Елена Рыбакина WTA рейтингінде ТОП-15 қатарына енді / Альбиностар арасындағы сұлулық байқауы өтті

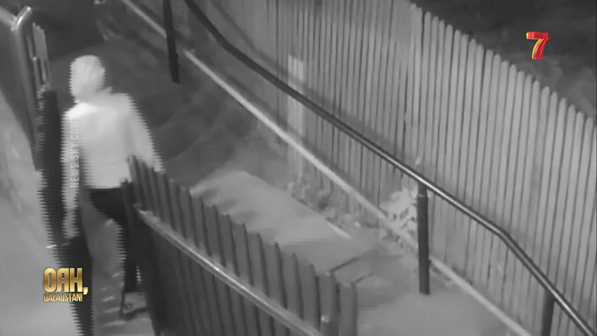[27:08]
Ойламаған жерден жыртқышты көргендер не істерін білмей артқа қарса енді бірі үйлердің ауласына тығылып жан сауғалапты.
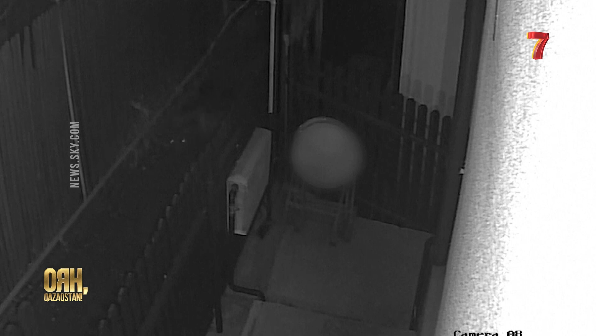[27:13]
Мәссаған. Ананы қарап. Мәссаған, мынандай аю шықса.